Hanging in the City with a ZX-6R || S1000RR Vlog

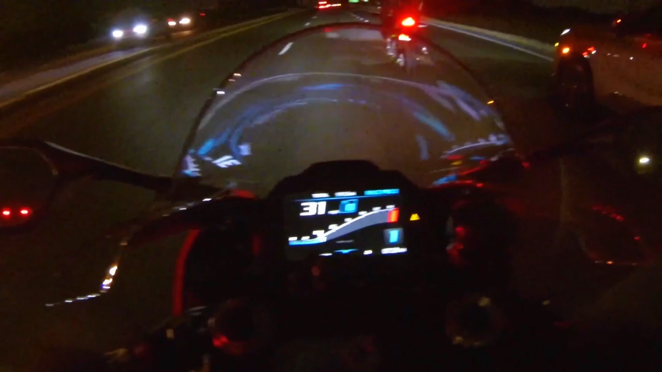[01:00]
It's probably going to pass pretty quick It's a small rain shower, so It's not going to get too wet or anything. It shouldn't hinder our ride
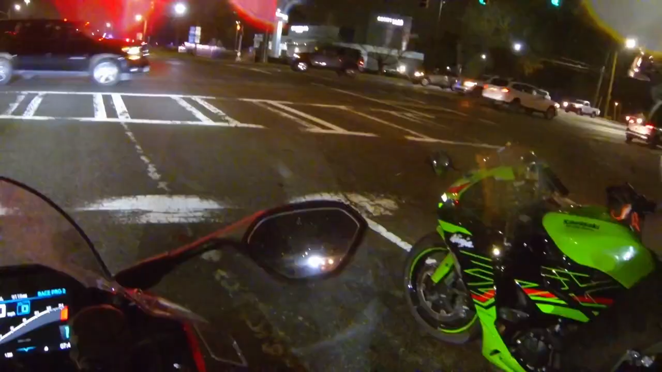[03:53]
It is kind of wet out. It's more rain than I thought. I don't know. Hopefully the camera's not getting too wet
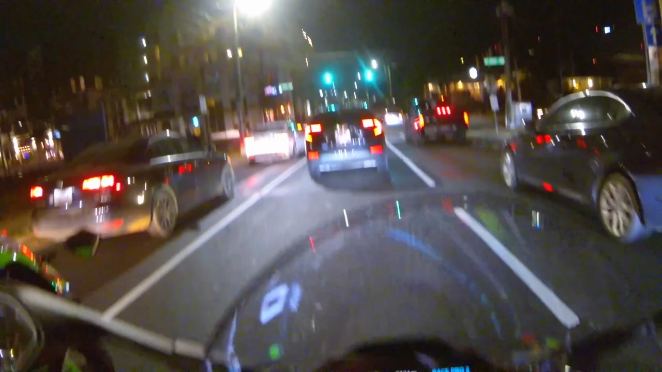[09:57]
Why are there so many manhole covers? Like oh my how many do you need?
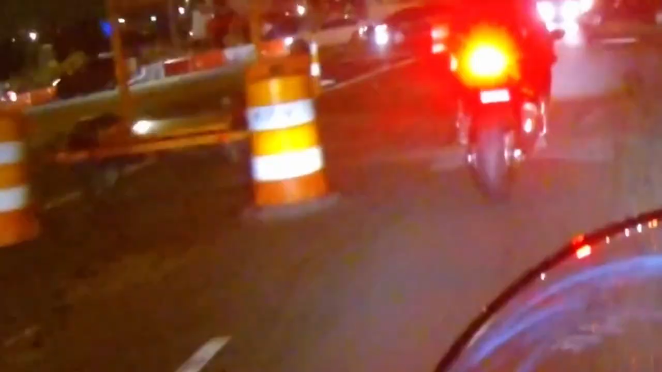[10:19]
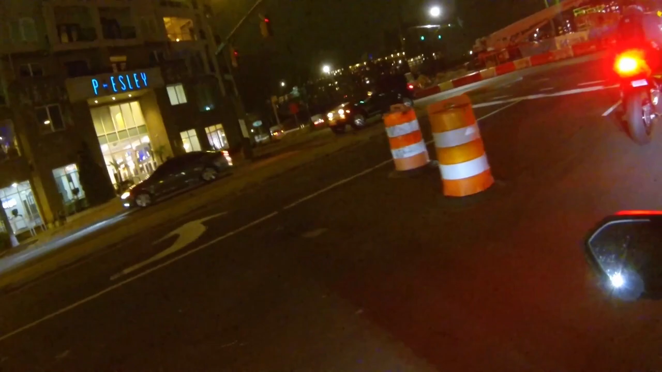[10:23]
That car just, that car just went over the entire medium You see that? There's shit on that car Oh my god Why are you gonna head back?